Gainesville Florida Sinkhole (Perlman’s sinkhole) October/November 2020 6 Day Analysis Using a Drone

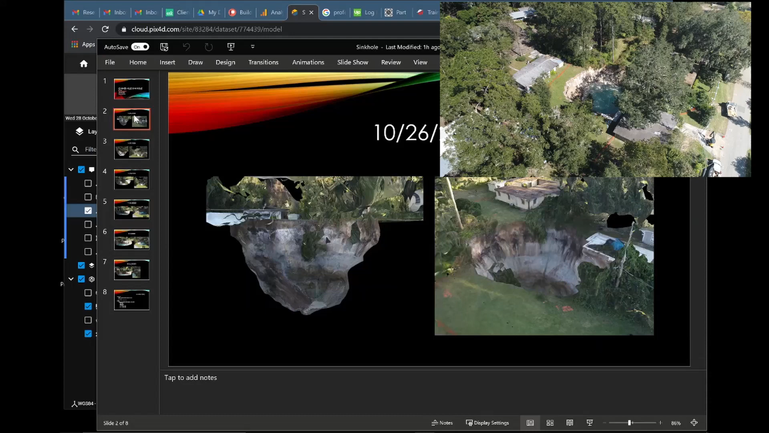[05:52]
to here. That's a lot. We see that it starts to bowl a little bit more and expand out to the sides.
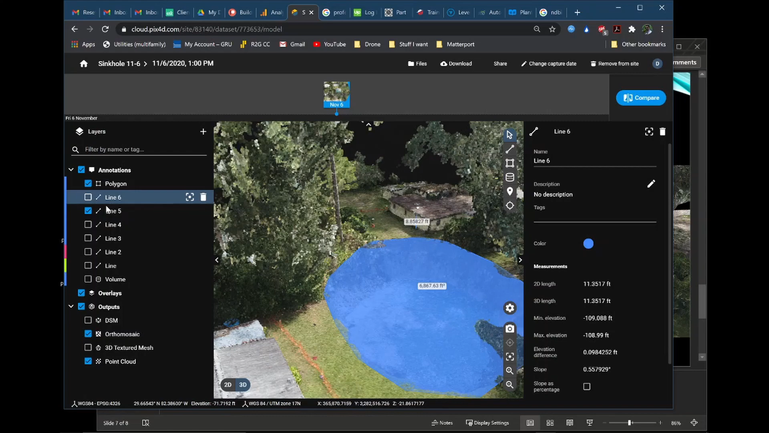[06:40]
Over here we have my box. We have the depth. It's 21 feet in depth. Okay 21 feet deep.